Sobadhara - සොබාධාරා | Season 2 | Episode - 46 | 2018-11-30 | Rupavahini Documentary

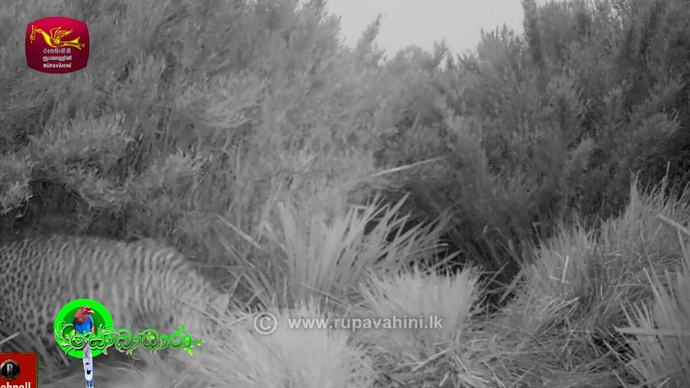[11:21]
සියල් අතර දෝලනය වන මනස පමණක් නොව මසැසද කම්පනයකොට ඉන් පසු පෙරට එන්නේ ඉතා කුඩා කොටි පැටවෙක්. හෝටන් තැන්නේදී කොටියෙක් දැකීමත් විරල වූ පසුබිමක පැටියෙක් දැකීම කොයි තරම් අහම්බයක්ද.
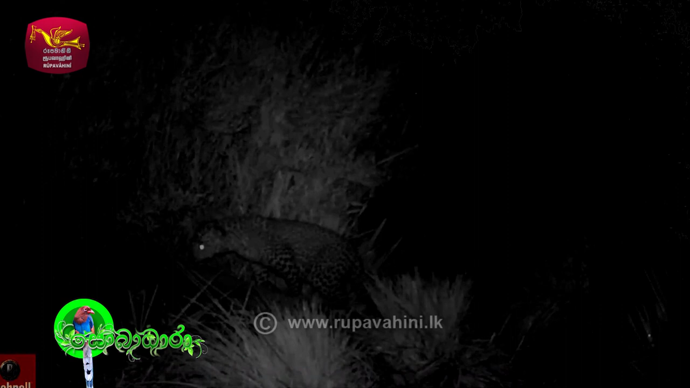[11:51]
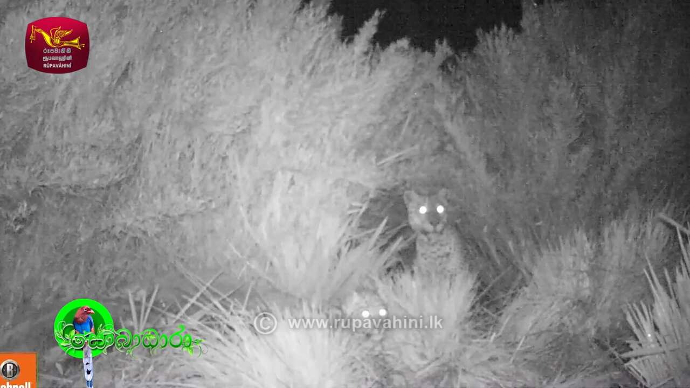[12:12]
මෙහුරතල් පෘෂ්ටිමත් කොටි පැටවාගේත් මවගේත් විධාන හා අනුමාන තවමත් නිමා නැහැ. එහෙත් එක්තරා මොහොතක පැටවා සඟවාලනවා මව. ඉන් පසු දකින රූපය භයංකරයි.